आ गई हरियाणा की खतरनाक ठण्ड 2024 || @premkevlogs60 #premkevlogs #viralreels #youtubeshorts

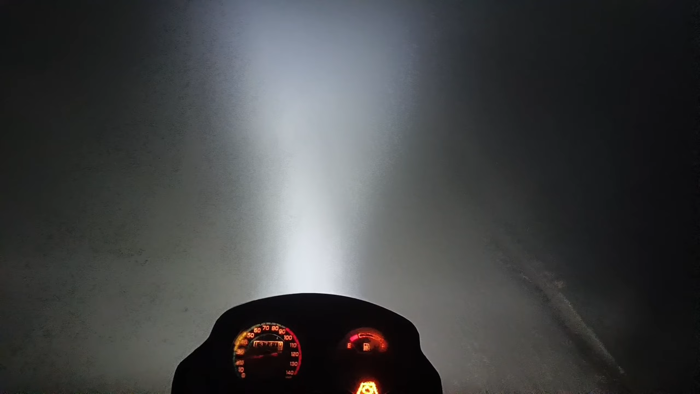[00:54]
तो दोस्तों देख सकते हो सिर्फ और सिर्फ दिख रही है इतनी ज़बरदस्त हेडलाइट और कुछ भी नहीं, बिल्कुल ही बस चल रहे हैं अंधेरे में एक आइडिया लगा के भाई साहब आराम से ले, आराम से ले, आराम से ले।